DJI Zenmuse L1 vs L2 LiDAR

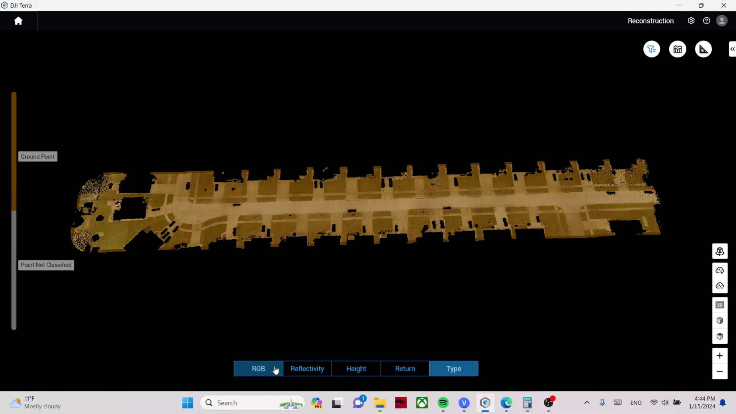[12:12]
And the last thing I want to show you in the L1 is the returns. As you can see, there are three returns using the L1. And three returns was quite good.
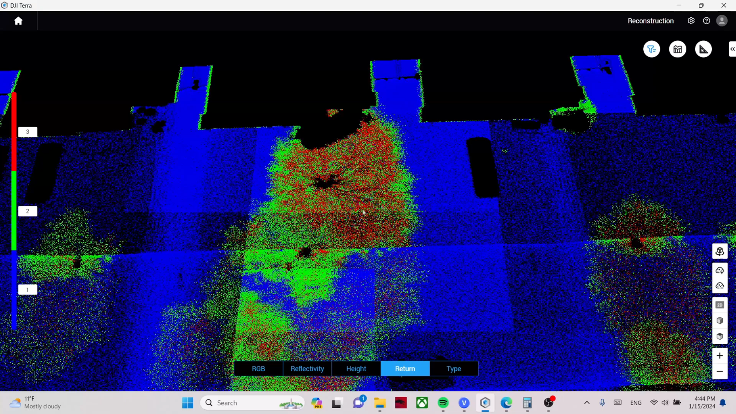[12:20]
It did get a lot of information that was missing, especially in areas where there was lots of tree coverage.
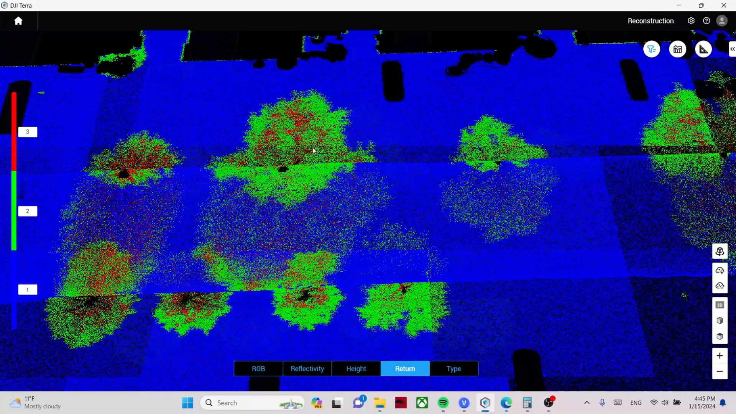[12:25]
So we were able to see underneath all these trees. It looks like the second return really picked up most of the data, but the third return was helpful.
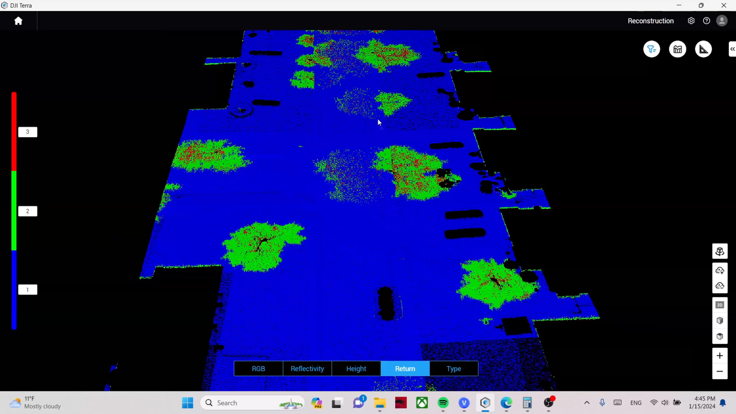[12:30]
So pretty nice. I like it. All right, let's take a look at the L2 data. And this is the L2 data.
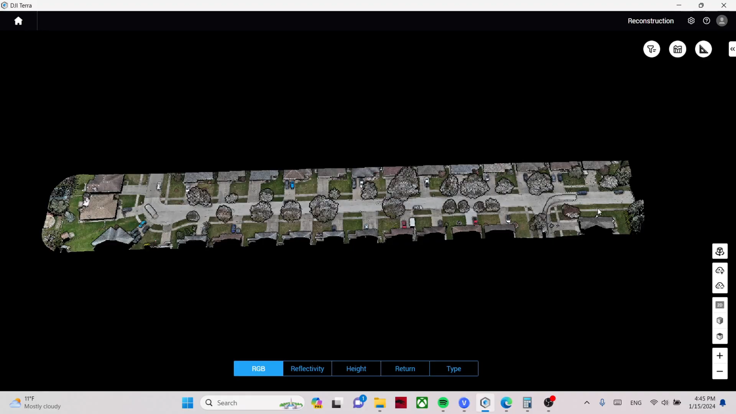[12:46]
I'll go right into the returns since we just took a look at that.
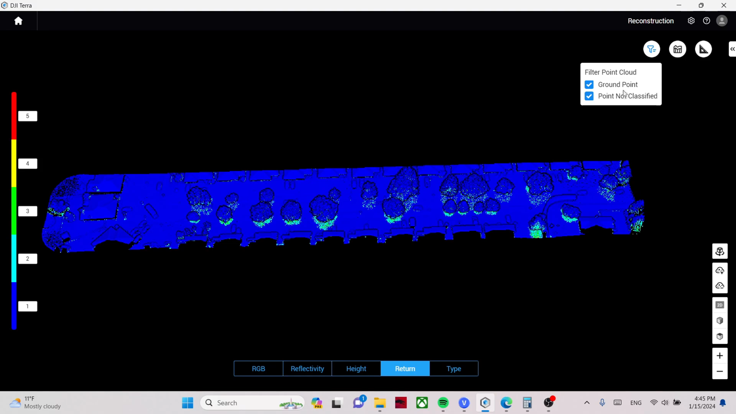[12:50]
And I'll turn off the non-terrain points. And this has five returns.
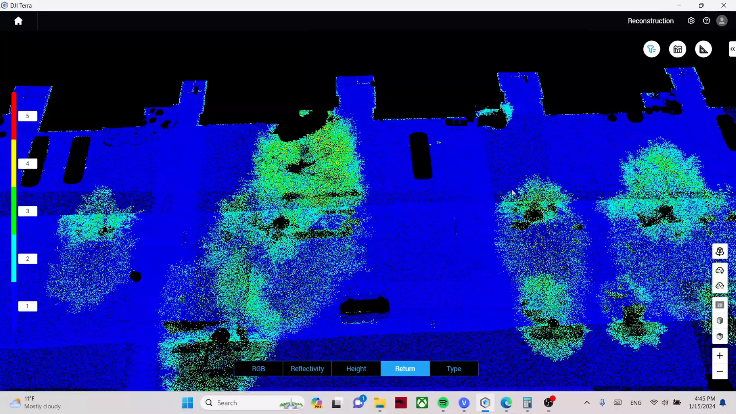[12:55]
On a site like this, I see the fourth and fifth return being a little excessive.
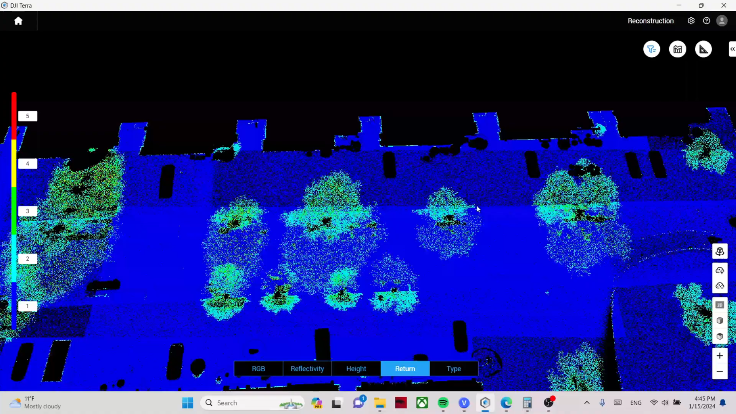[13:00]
I didn't actually benefit too much from those. I think by the second and third return, most of those points were captured.
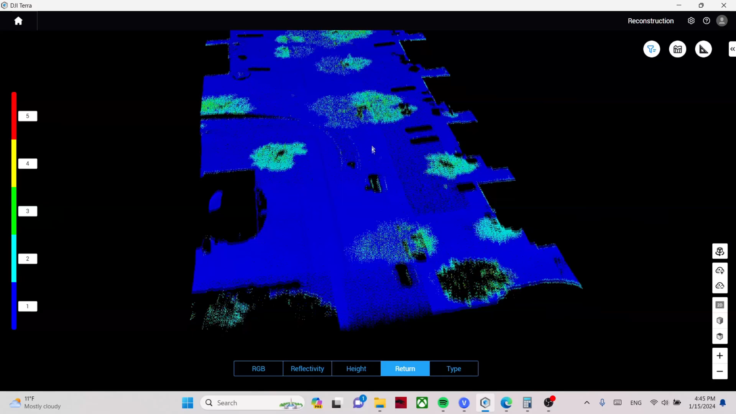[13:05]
So for a site like this, a small residential road, I think five returns might be overkill.
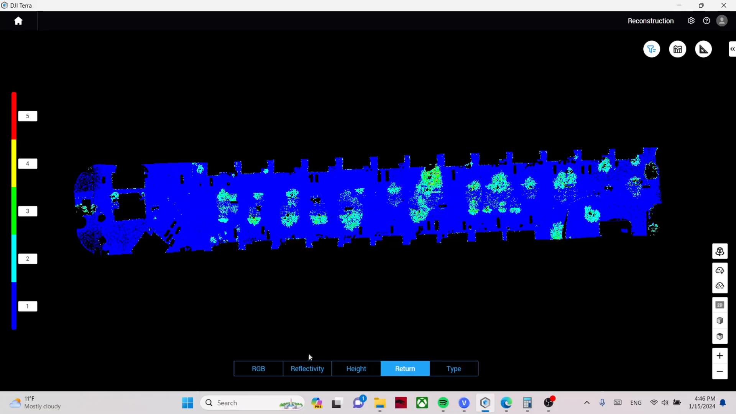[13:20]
If we switch back to RGB, we can take a look at a profile and we'll start here on this end of the site.
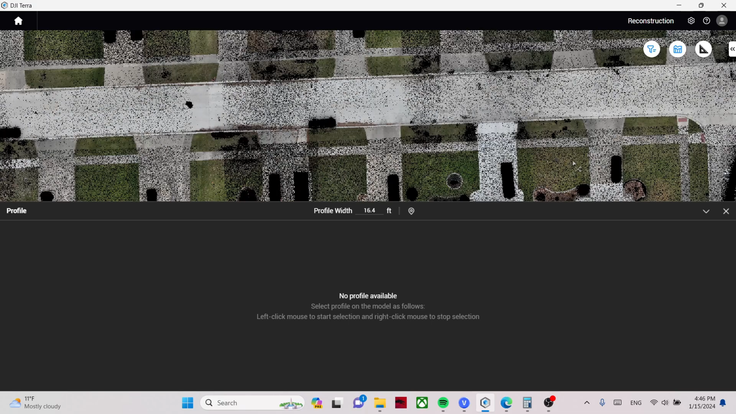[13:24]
Let's say something like this. On a low point here, we got 605.51 and then we've got about 605.59.
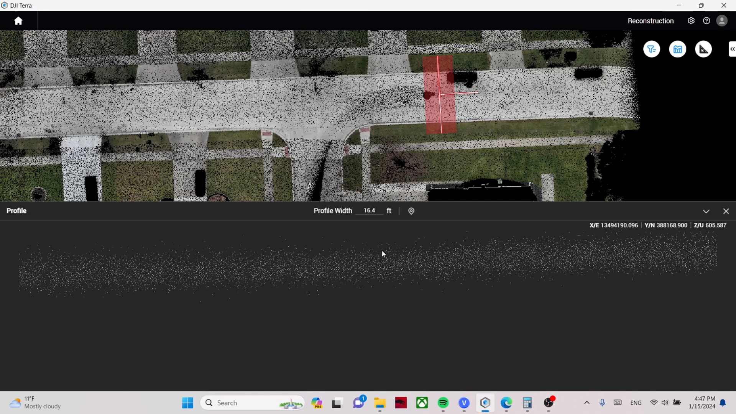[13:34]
So you're talking eight hundredths of a foot. So just under a tenth. Pretty similar to what we saw with the L1, maybe a little bit better, but that's pretty good.
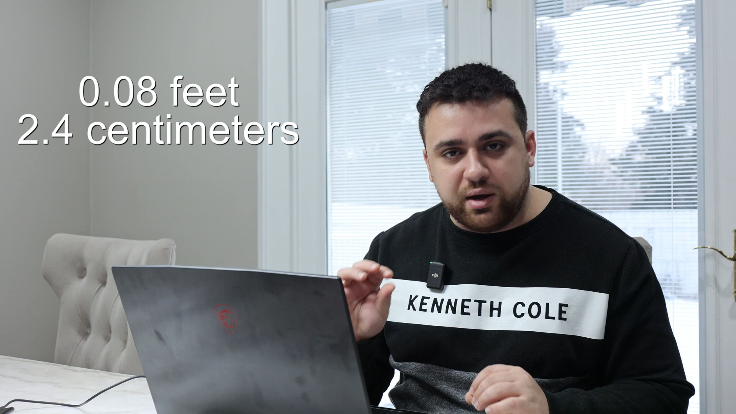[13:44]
In the middle of the site, I would say on the low end,
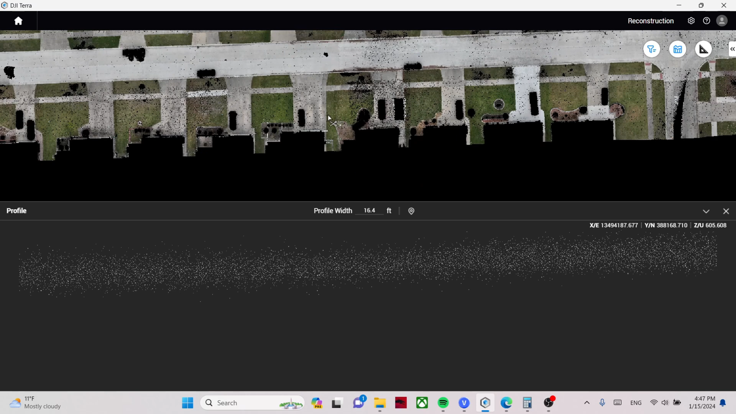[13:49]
we've got 604.50 and on the high end, we've got 604.63. So we're at 13 hundredths, about a tenth and a half. That's not bad. That's pretty good. One last check here on this end of the site and on a low end,
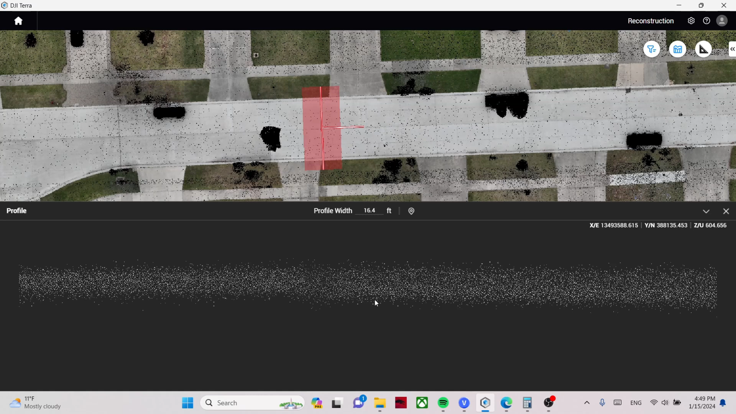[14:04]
604.66 and 604.77. So about a tenth again.
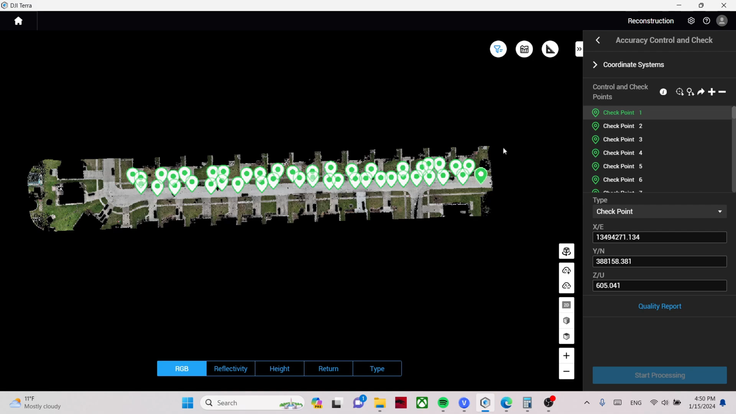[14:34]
And just like the L1, I've got the 44 checkpoints here. And so I'm going to show you the quality report of both of these data sets to see how accurate the point cloud is in the vertical axis.